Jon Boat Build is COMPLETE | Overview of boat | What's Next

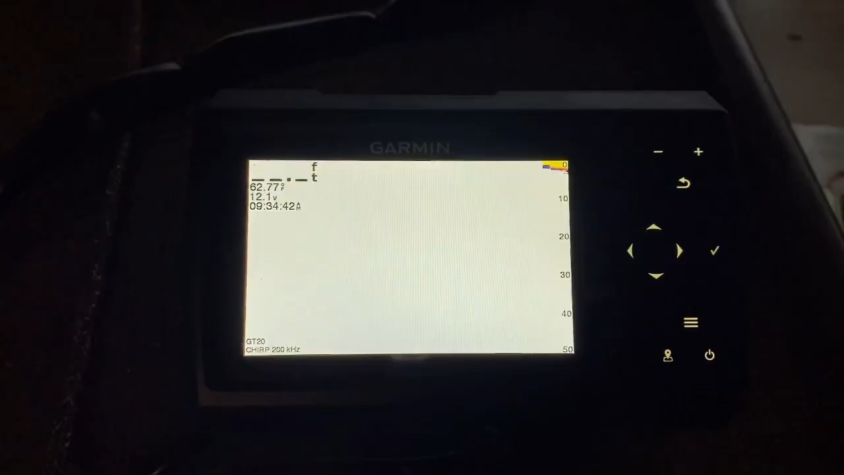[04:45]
which will be your regular yellow, blue, and red colors.
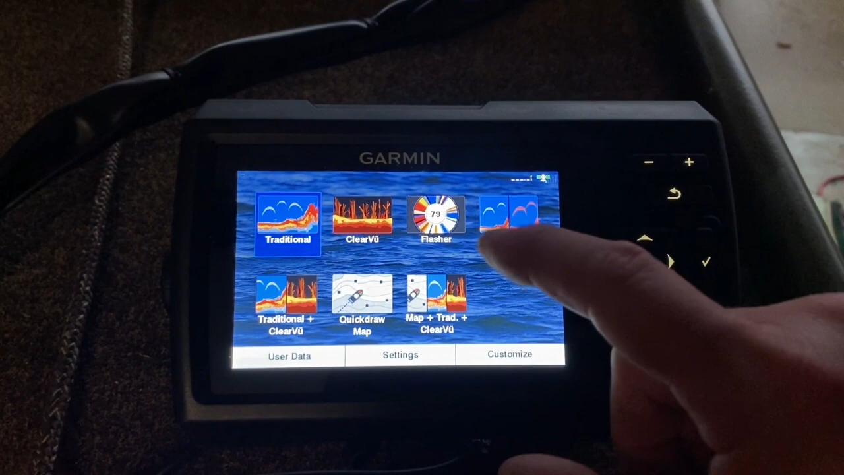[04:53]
And then you also have the Clearview option, which is really neat.
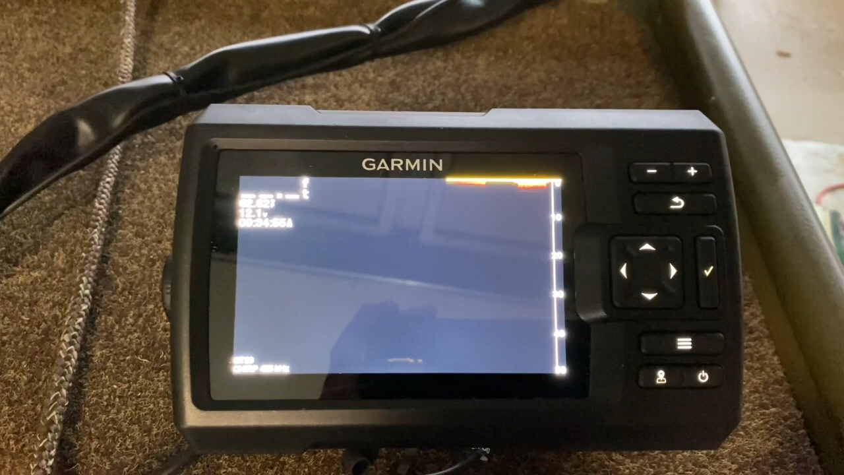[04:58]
Which is not really going to show up anything because we're not in the water.
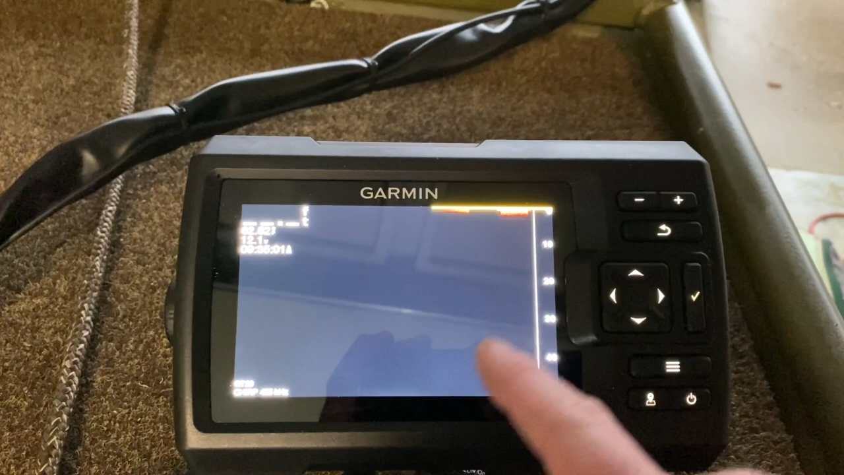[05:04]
But it'll actually show you like trees and stuff in the water, not just like an arch or a blob and stuff like that. It's almost, it's kind of like down imaging, but not as precise. Just a lot better look to me.